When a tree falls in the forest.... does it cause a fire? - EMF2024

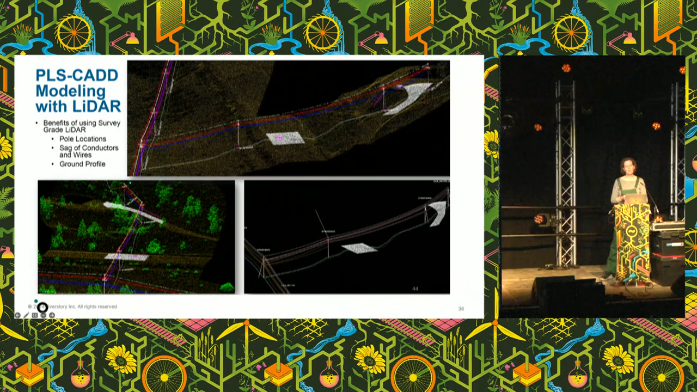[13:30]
beautiful 3D scans that can show you exactly where the cable is, where the sag is in it, where the pylons are, all that kind of thing. And sometimes they have that, and we can use that data. But if they don't, then Overstory can do that. We can model the sag on a cable. Because pylons are pretty heavy, and in the heat especially, they sag in the middle, and also the sway in the wind. And so we also need to know the vertical attachment height, where the cable is attached to the pole. There's some quite fancy things you have to do there.